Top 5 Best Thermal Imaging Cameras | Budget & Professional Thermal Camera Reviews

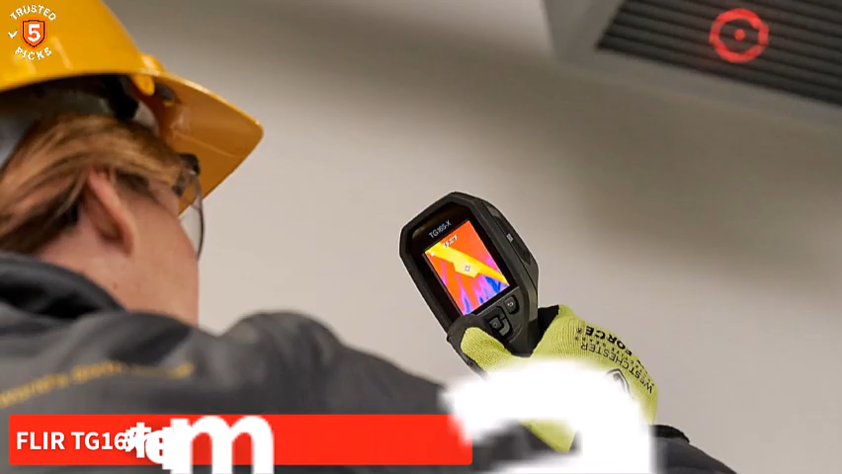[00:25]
FLIR TG-165 X Thermal Imaging Camera The FLIR TG-165 X Thermal
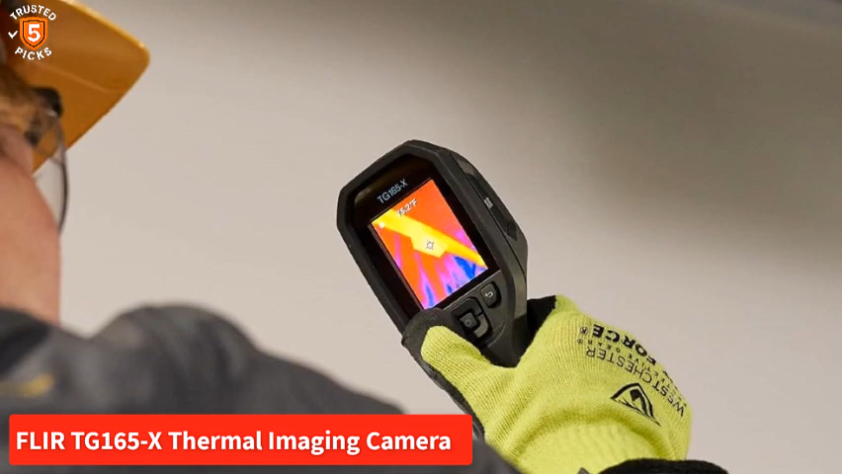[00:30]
Imaging Camera is an excellent option for professionals and homeowners seeking a rugged, reliable tool for precise heat detection.
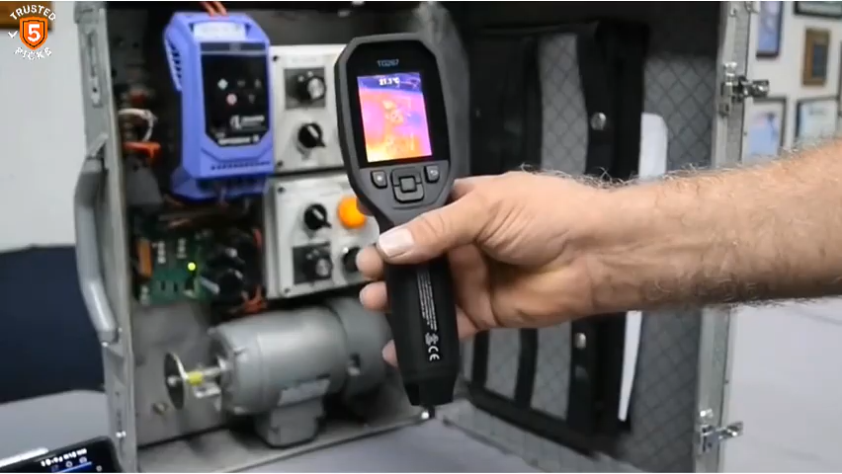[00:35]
Designed with a 4,800-pixel IR sensor,
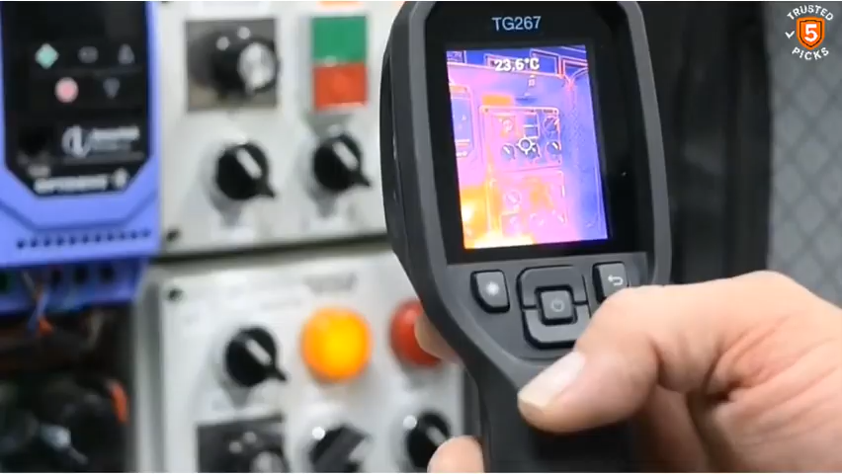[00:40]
this camera can measure temperatures ranging from minus 25 degrees Celsius to 300 degrees Celsius,
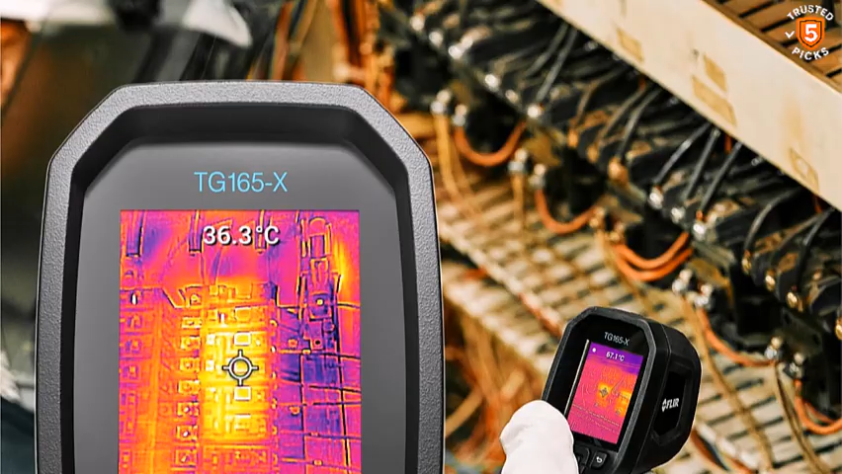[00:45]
On screen: spot 36.3°C
minus 13 degrees Fahrenheit to 572 degrees Fahrenheit,
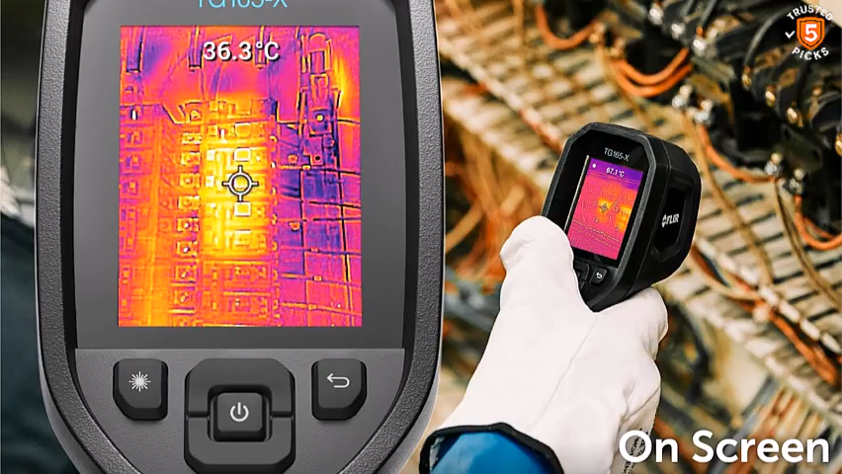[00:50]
On screen: spot 36.3°C
making it versatile for a wide variety of applications,
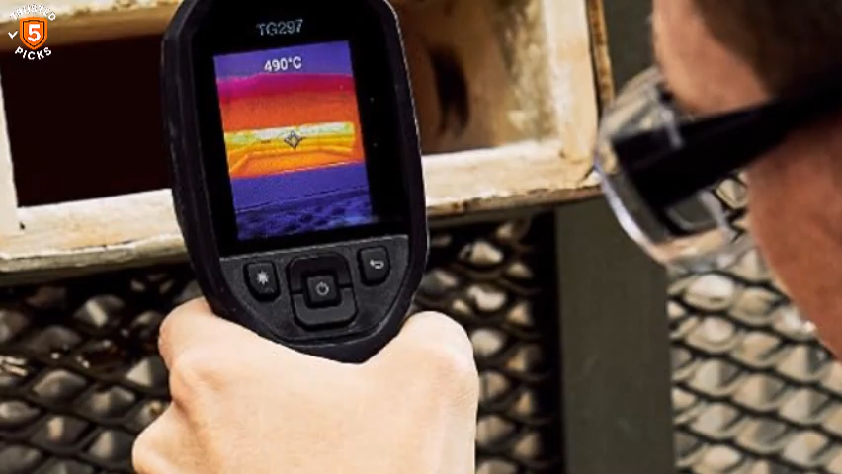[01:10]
On screen: spot 490°C
The integrated laser pointer adds convenience by outlining the exact area being measured,
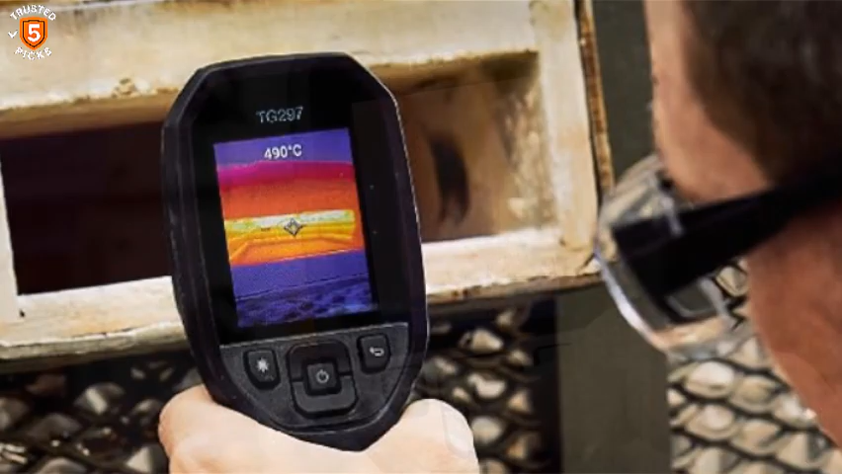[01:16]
On screen: spot 490°C
ensuring accuracy and faster detection in complex environments.
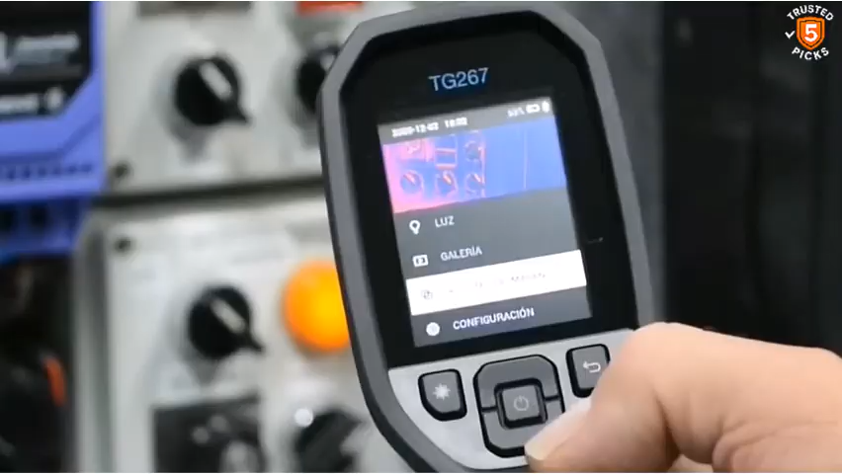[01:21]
Its durable build includes a drop-tested frame and an IP54 enclosure,
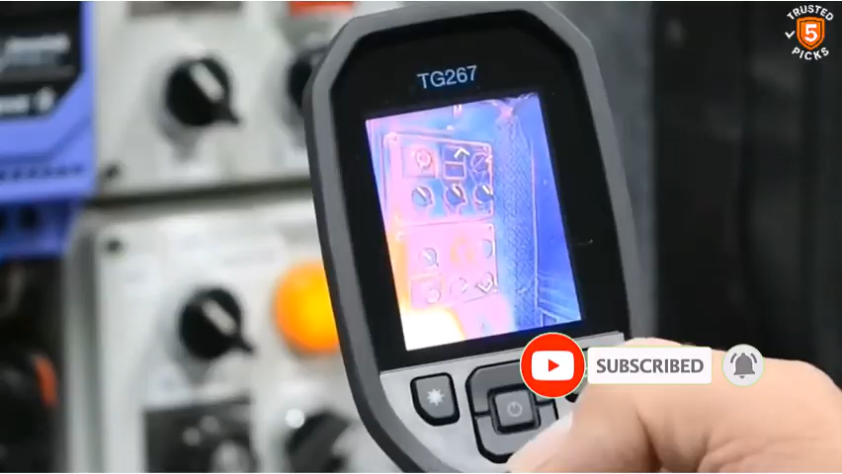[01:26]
providing resistance against dirt, dust, and oil, making it suitable for demanding job sites.
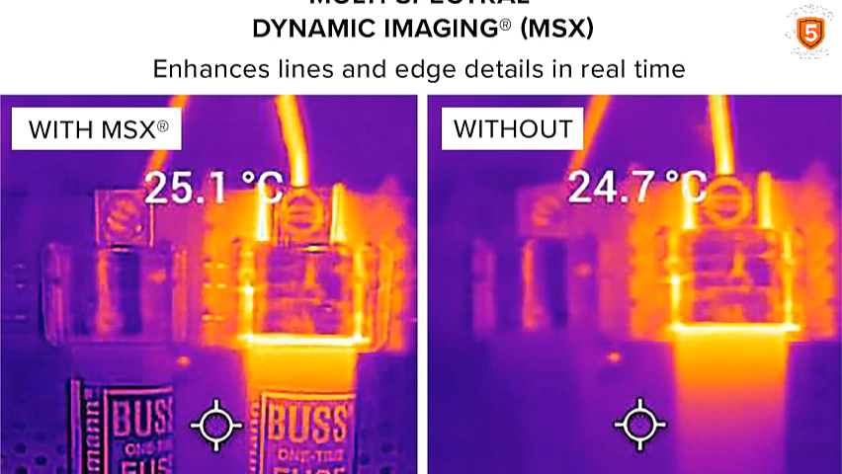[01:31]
The intuitive design and ease of use make it accessible even to those new to thermal imaging.
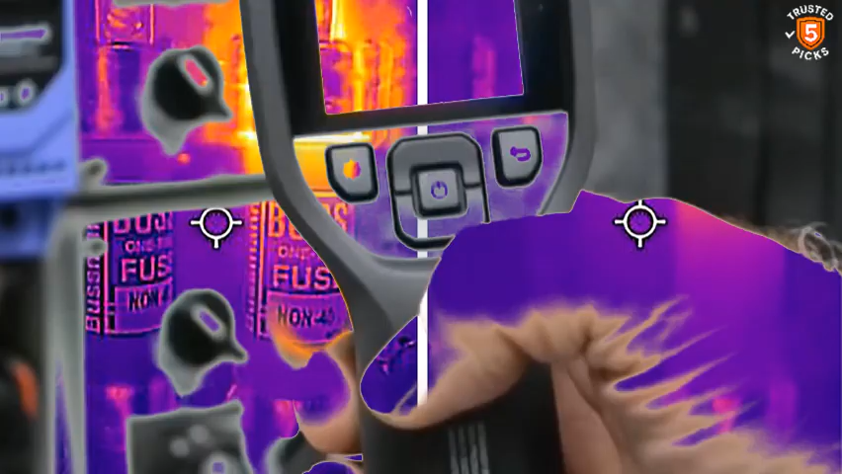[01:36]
With these features,
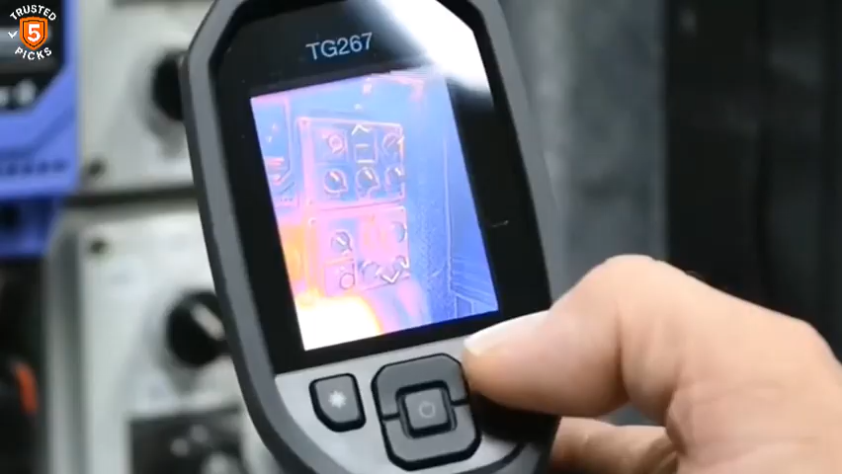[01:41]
the TG-165 X provides a perfect balance of performance and reliability, ensuring you can identify heat-related problems efficiently.
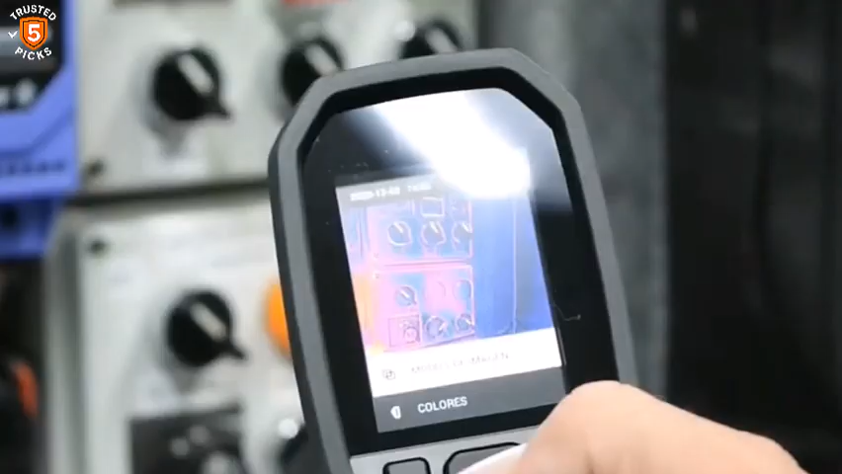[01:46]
Whether for routine home maintenance or professional-level diagnostics,
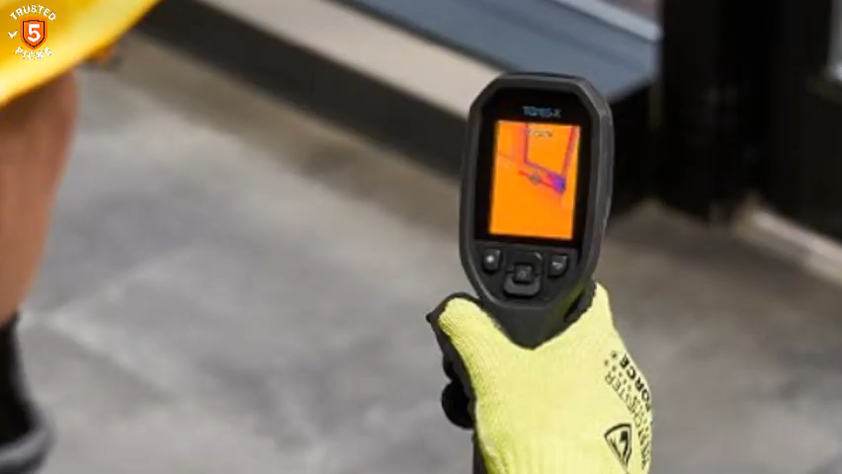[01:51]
this camera delivers dependable results every time. Number 2.
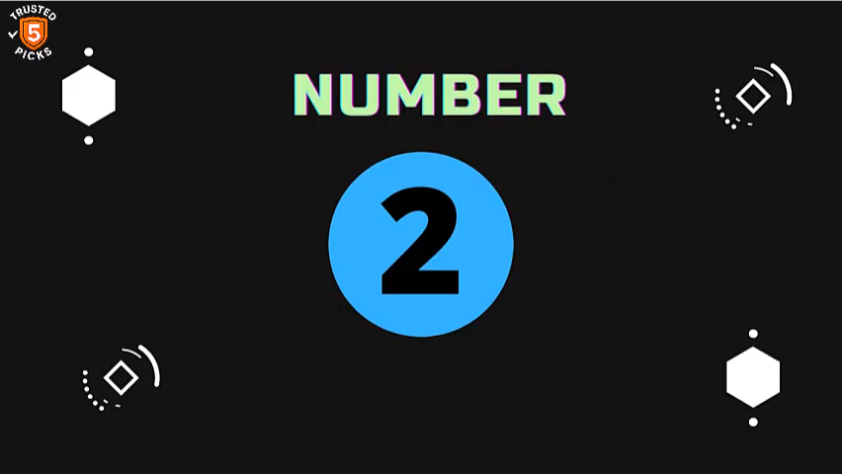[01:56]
Topton TC004 Thermal Imaging Camera The Topton TC004
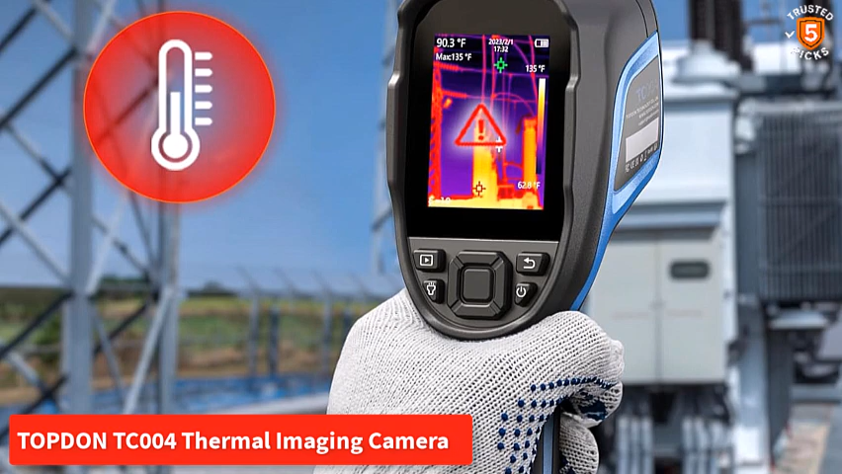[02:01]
On screen: spot 90.3°F, max 135°F, scale top 135°F, scale bottom 62.8°F
Thermal Imaging Camera is built for professionals who need precision and flexibility in thermal inspections.
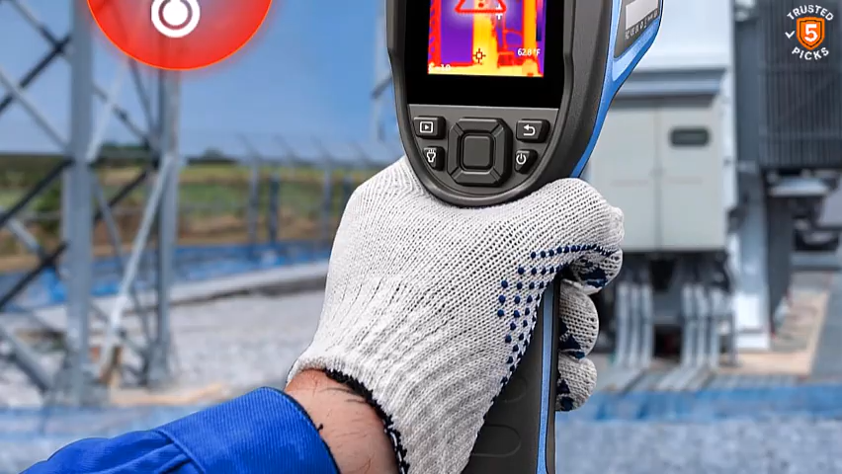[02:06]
With an impressive 256 by 192
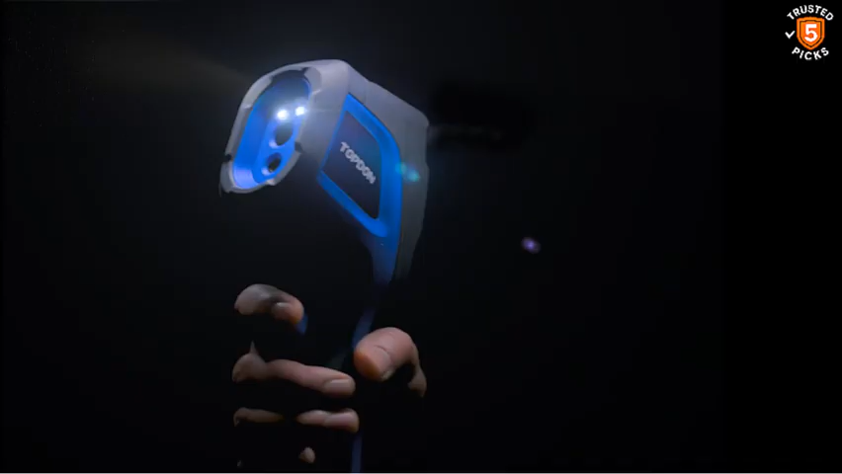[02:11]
ultra-high resolution and thermal sensitivity under 40 mk.
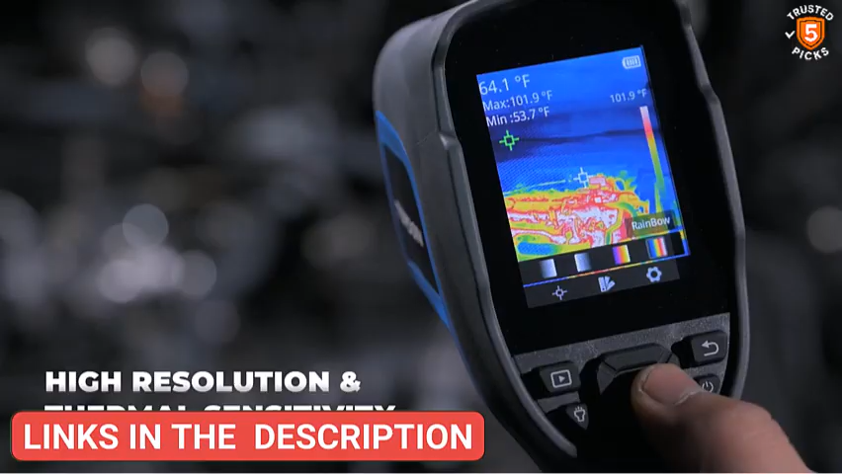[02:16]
On screen: spot 64.1°F, max 101.9°F, min 53.7°F
It delivers detailed imaging and accurate measurements, detecting even minor anomalies before they escalate into larger problems.
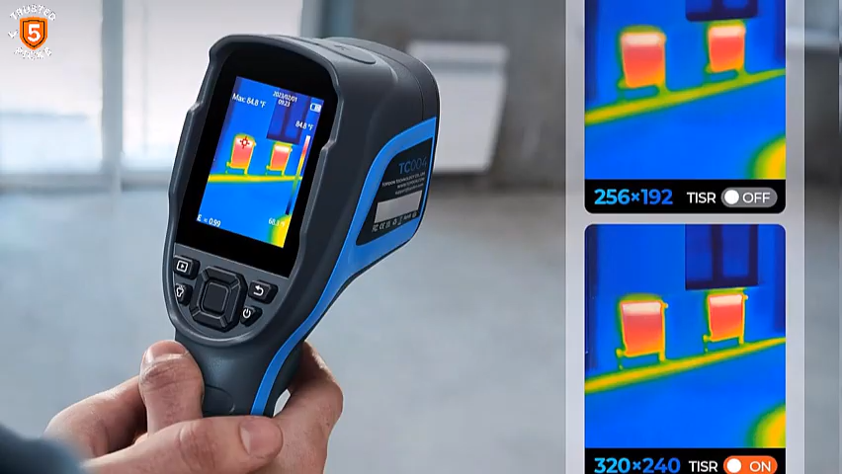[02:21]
Its temperature range of minus 4 degrees Fahrenheit to
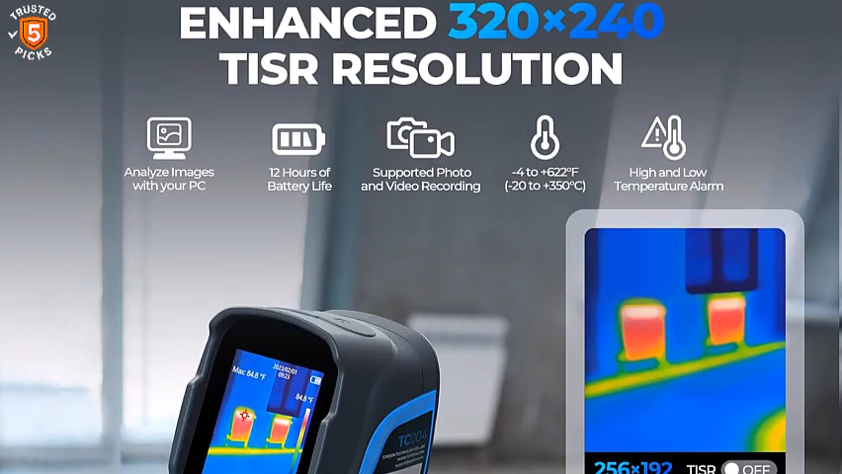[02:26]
662 degrees Fahrenheit allows it to tackle a wide range of tasks,